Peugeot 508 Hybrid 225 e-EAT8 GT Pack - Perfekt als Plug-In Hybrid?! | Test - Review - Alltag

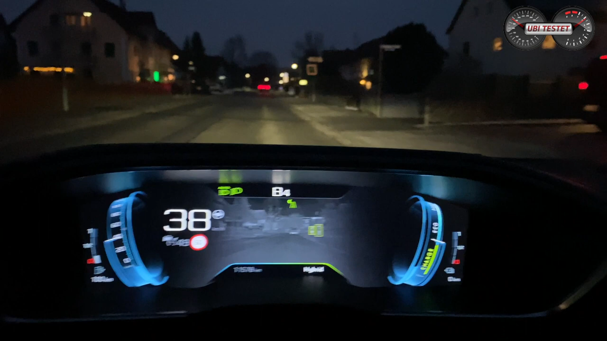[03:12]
Für unseren Nachtsichtassistenten. Wir haben hier eine Nachtsichtkamera verbaut, die eine Wärmebildkamera agiert, so dass man dann auch während der Fahrt die Informationen bekommt, wenn sich Personen oder Tiere auf der Fahrbahn oder am Fahrbahnrand befinden. Die werden dann auch markiert und das seht ihr gerade, wie das Ganze aussieht.